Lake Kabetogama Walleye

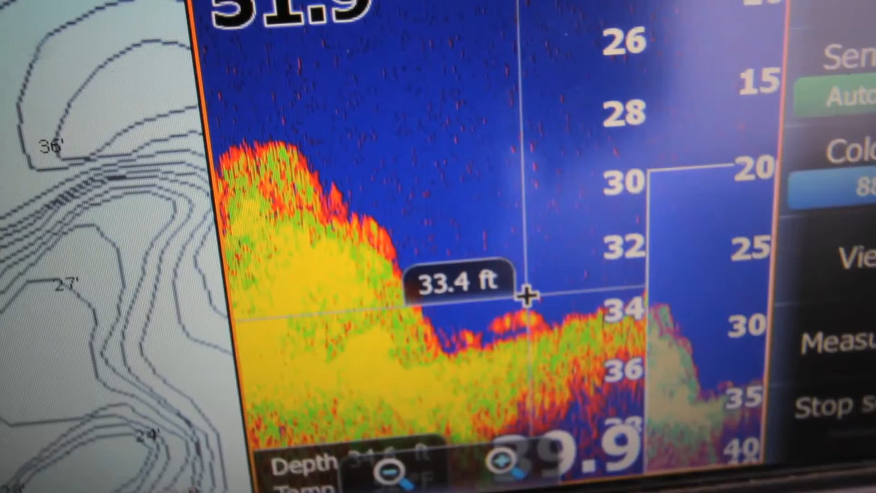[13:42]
where you just get a couple of marks separated from the bottom, chances are if there's a few fish that are higher than those boulders that show up on your screen,
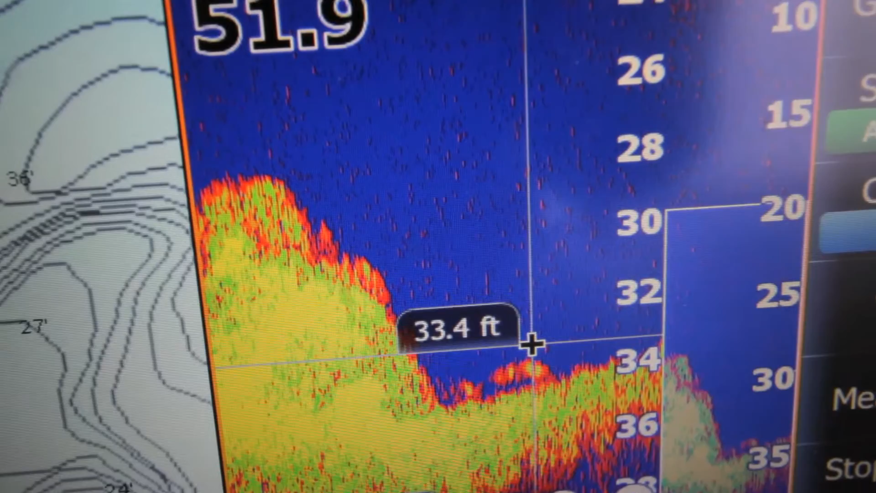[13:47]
there's a lot more of them tucked in those nooks and crannies where you can't see them. And so that's just a general rule of thumb is don't look for too much when you're fishing rocks.
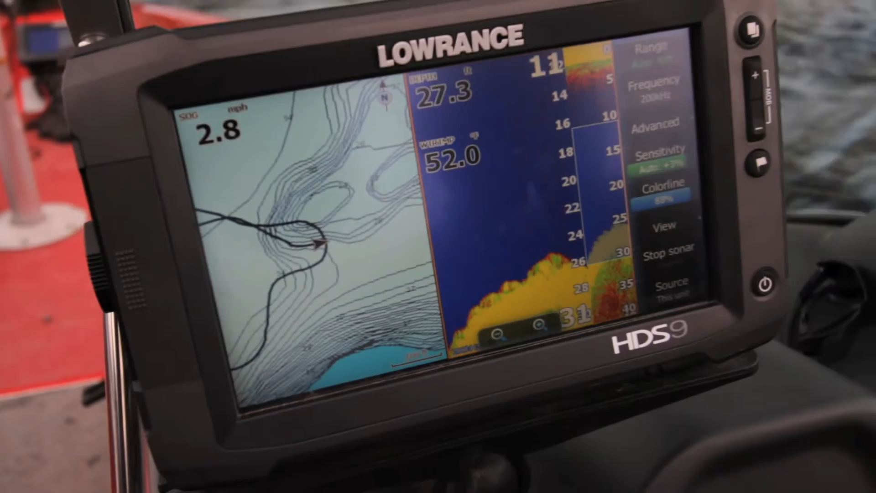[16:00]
On screen: speed 2.8 mph
You'll see those rocks right on your depth finder. You know just big rocks. Some of the rocks are enormous. With that being said, one thing that I've had to learn the hard way a few times over the years is sometimes you know with jigging people make this overall assumption you use the smallest, lightest jig that you can.